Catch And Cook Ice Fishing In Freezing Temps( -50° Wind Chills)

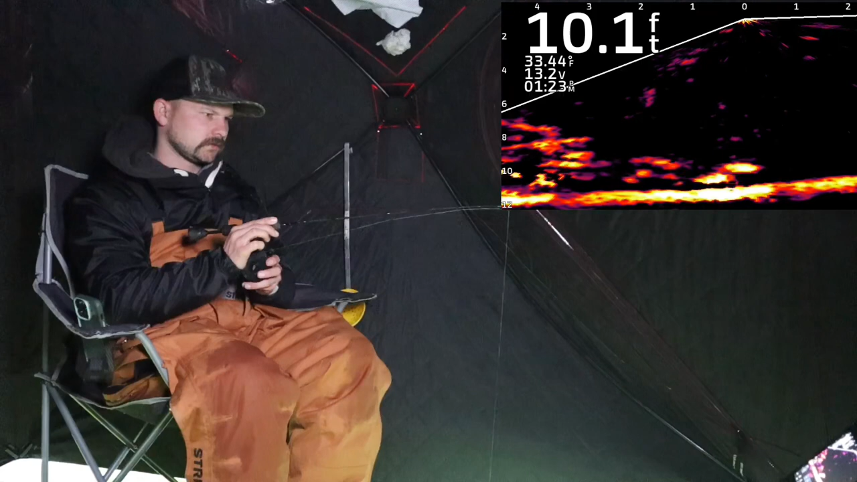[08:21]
On screen: depth 10.1 ft
Oh, come on. There we go. Another nice eater. I'm not going to show you guys quite yet. There's still a lot down there. A huge school just rolled in.
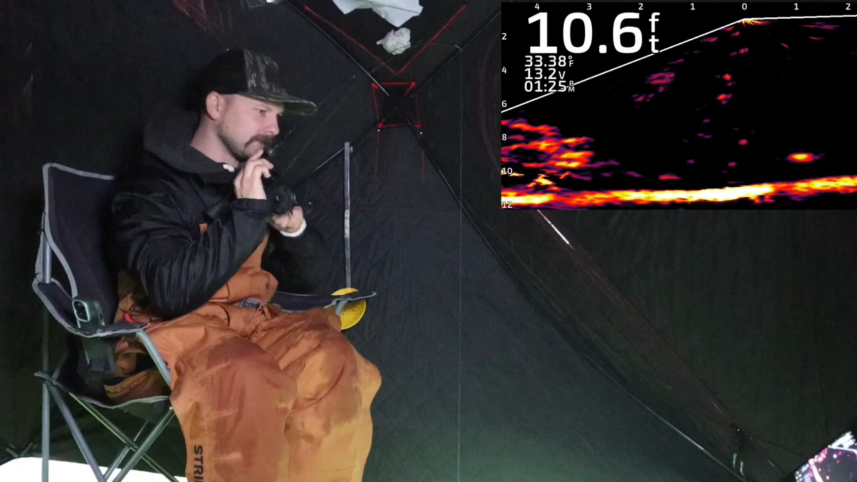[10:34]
On screen: depth 10.6 ft, water 33.38°F
Bottom one wants it. You got it. That's a better one. Oh yeah.
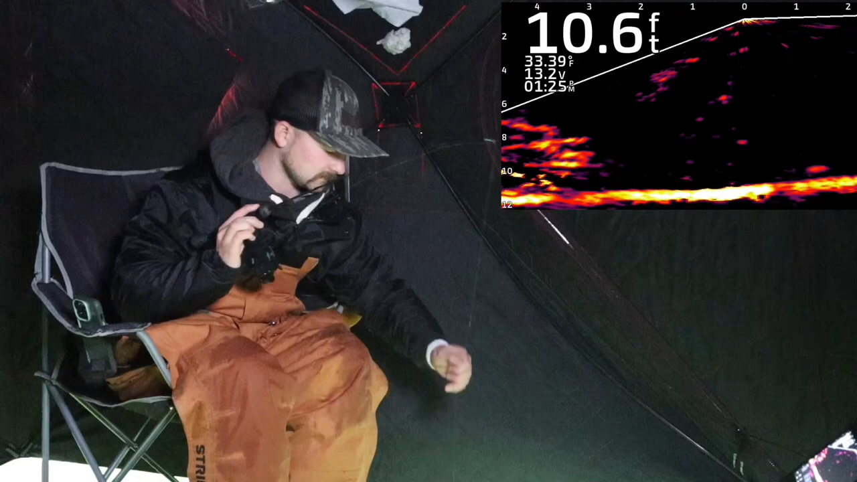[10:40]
On screen: depth 10.6 ft, water 33.39°F
That guy's thick. Alright, now the school's kind of gone.
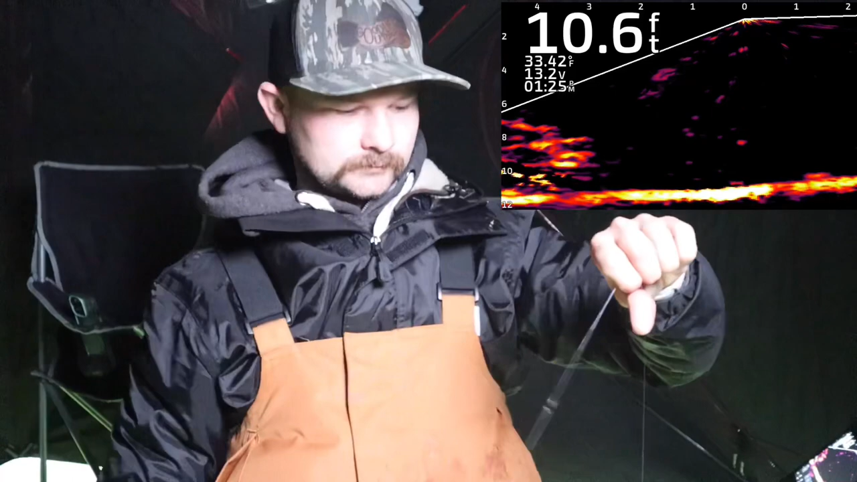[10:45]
On screen: depth 10.6 ft, water 33.42°F
We just caught four in like, I don't know, five minutes.